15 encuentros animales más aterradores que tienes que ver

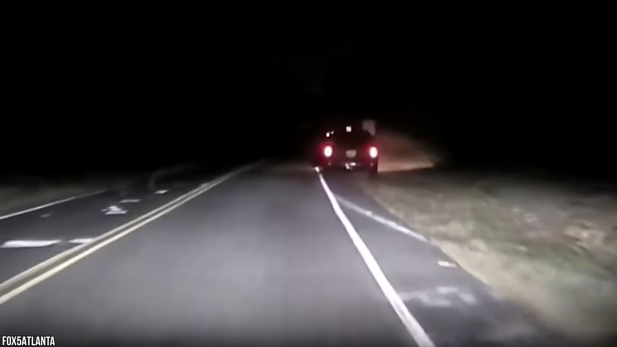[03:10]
Finalmente, este ciervo se encontraba pidiendo aventón, y cuando intentó entrar en el coche, el conductor cambió de opinión y lo empujó sacando al ciervo de nuevo a la carretera.